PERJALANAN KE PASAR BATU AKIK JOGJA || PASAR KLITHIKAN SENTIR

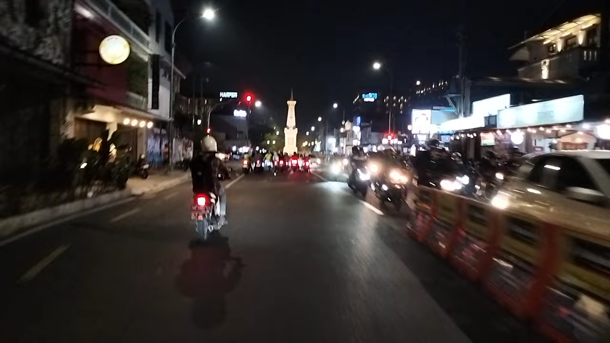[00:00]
Assalamualaikum warahmatullahi wabarakatuh Tuh ada Tugu tuh Tugu Jogja ini kan? Nih Tugu Jogja Tuh
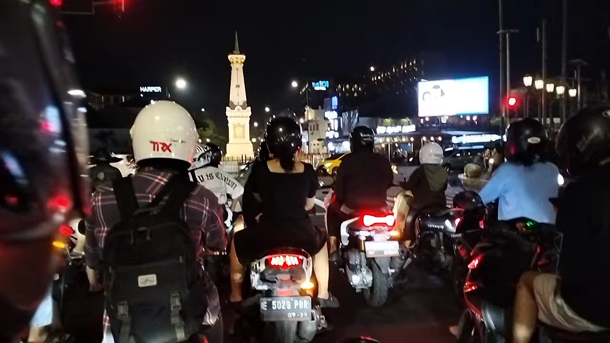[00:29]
Tugu Jogja Udah berapa tahun gak kesini Dulu saya pernah foto disitu Dulu belum ada pagernya Belum ada Waktu saya kesini Sekarang udah ada pagar Jadi biar orang gak terlalu Ini ya bebas Ketengah gitu ya
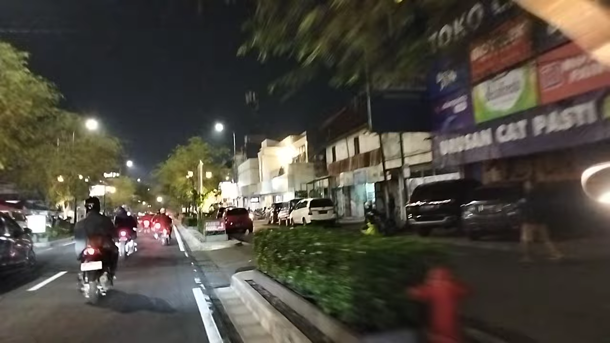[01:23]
Gak ada tulisan jalannya sih ya Tapi Marga Utomo Nah ini kita di jalan Marga Utomo nih
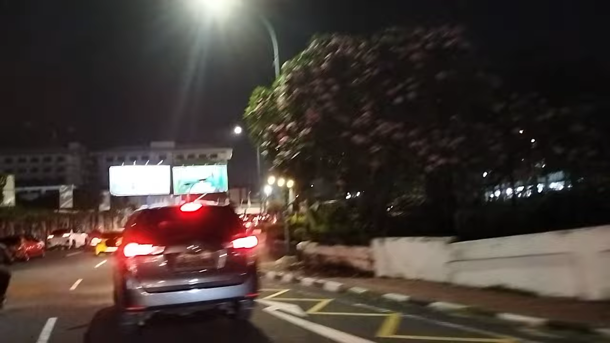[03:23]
Pokoknya Masuk di sekitaran Malioboro ya Itu cafe apa
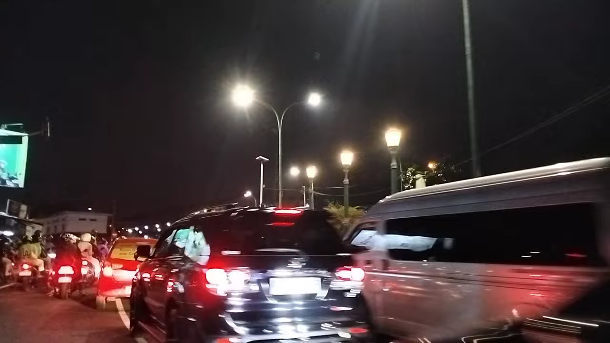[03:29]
Apa sih Parkiran apa cafe Oh parkiran Tingkat ya Oh parkiran tingkat
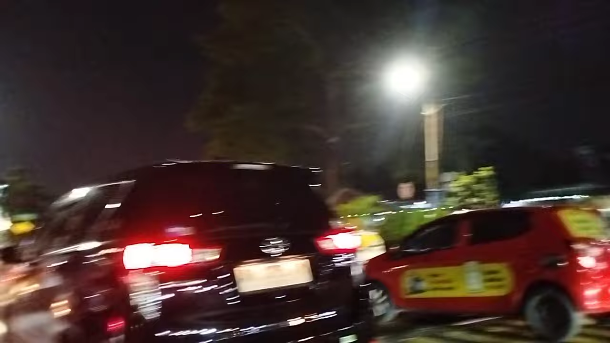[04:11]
ini Malioboro ya Tuh Masuk Malioboro Subhanallah Ini pengalaman mahal ini
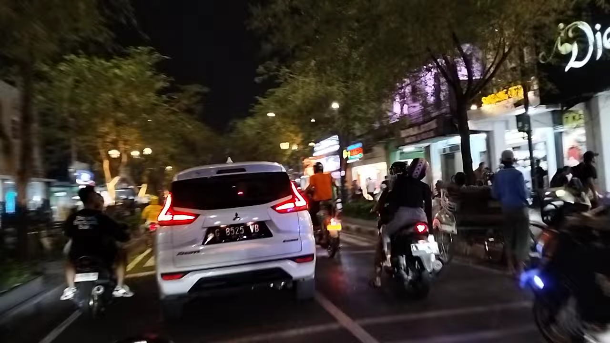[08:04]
Tidak Nah Ini Makanya Dilarang mobil Karena ini Padat Jadi Orang Tidak Tidak